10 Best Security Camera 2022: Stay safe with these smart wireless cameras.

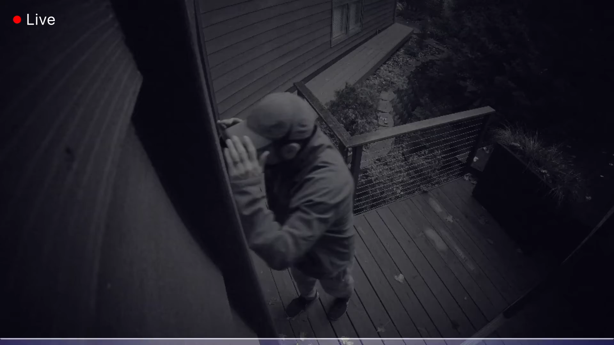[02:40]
You can configure it to capture anything from a sensible field of view right up to a full 180-degree fish eye,